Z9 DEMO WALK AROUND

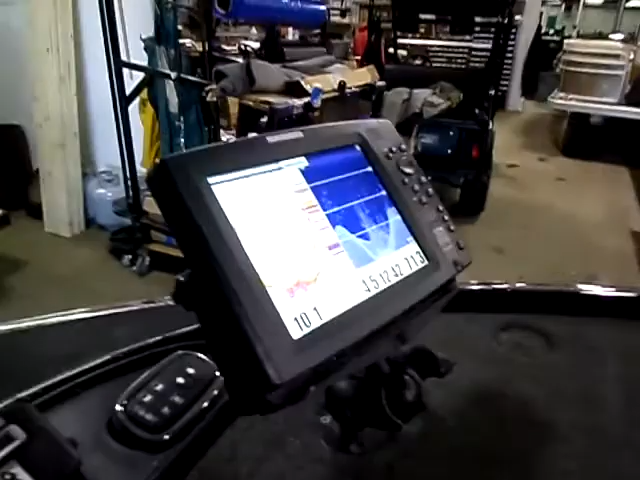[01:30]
1198 side imaging on the bow. With a ram mount.
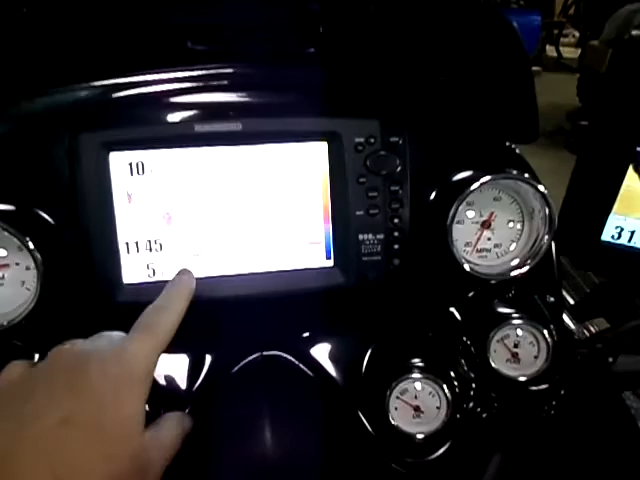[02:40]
Got the 998 side imaging. Another 1198 side imaging unit.
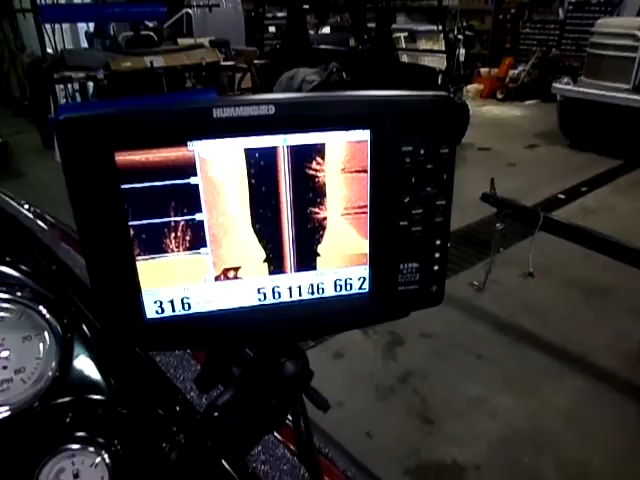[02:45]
Mounted on a ram mount. Got the dual trim levers. One for the trim.